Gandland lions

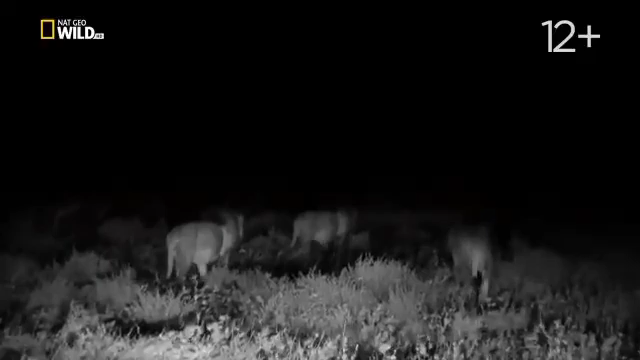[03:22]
It's the middle of the night, and the killers are on the move. The team is tracking them into Voombi territory and bracing for a showdown. But long before any contact is made, the lions square off with their roars.
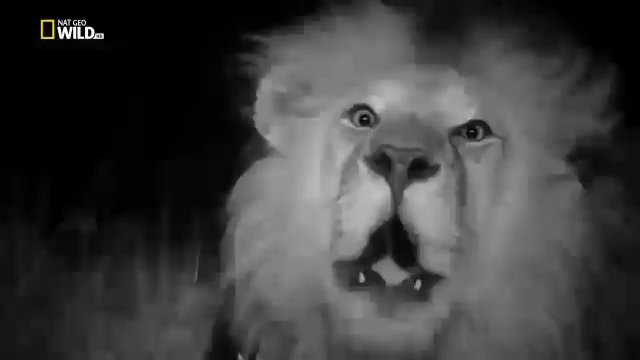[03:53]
There's this incredible communication that goes on, particularly at night. We're with Voombi, and we hear roars in the distance, and Voombi perks up, and then they roar back. They know these sounds so well, and they absolutely communicate with each other using their roars. One of the amazing things that the researchers have
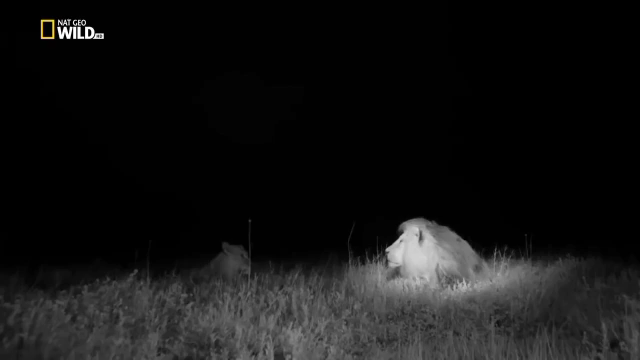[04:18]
found is that the lions absolutely can count.